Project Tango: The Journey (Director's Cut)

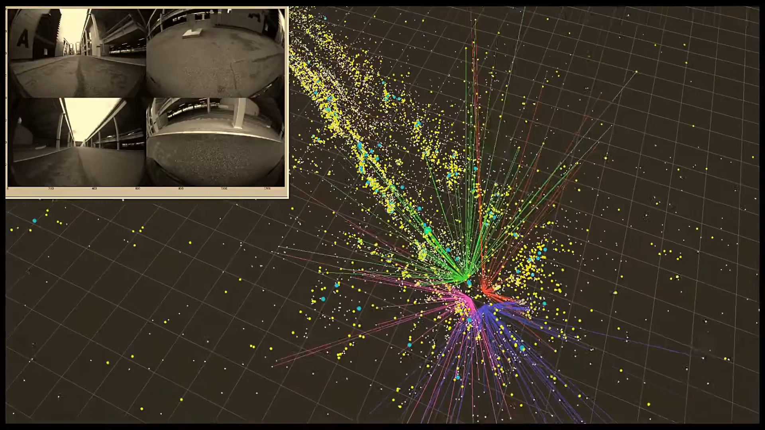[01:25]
which is how to re-recognize places that you've been before even though the environment has changed. We have runs throughout the DC area where Project Tango is recording all of the visual and also inertial odometry information from the vehicle.
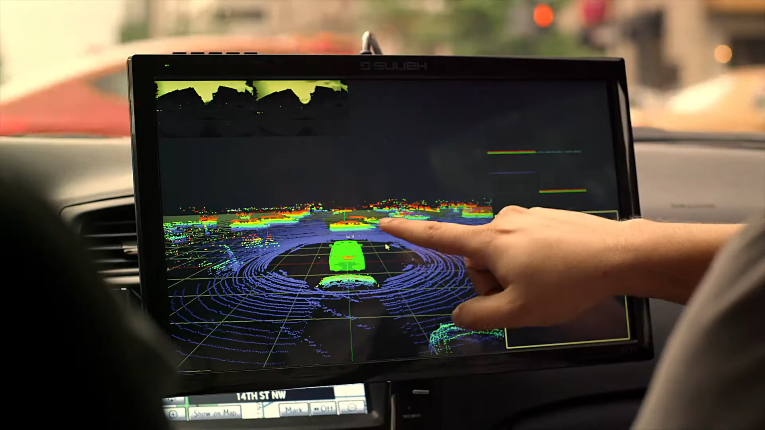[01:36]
And then we use that to experiment on localization algorithms.
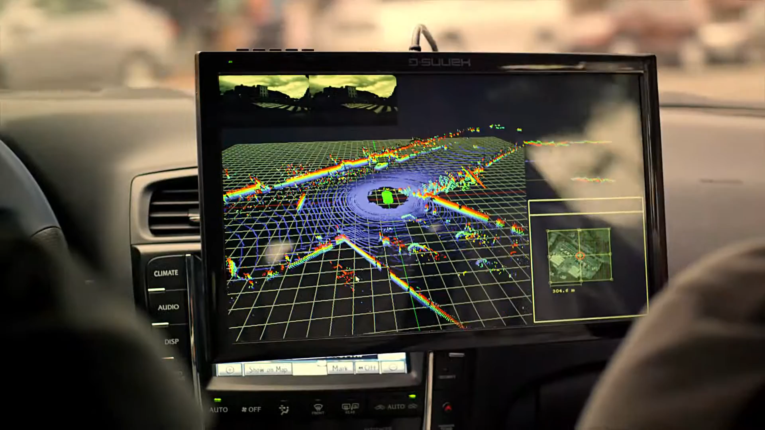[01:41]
So my team is contributing a number of different algorithms to Project Tango. In particular, we're looking at making it possible for Tango devices to also work outdoors in terms of capturing depth information.
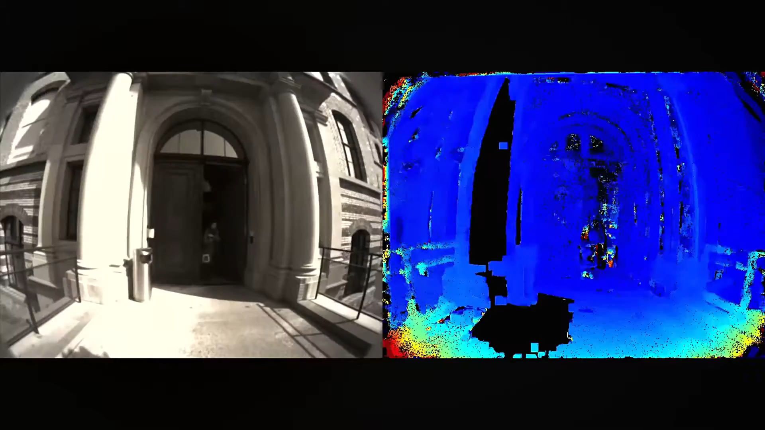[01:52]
When you go outside, you have no control over the lighting, you have no control over the weather.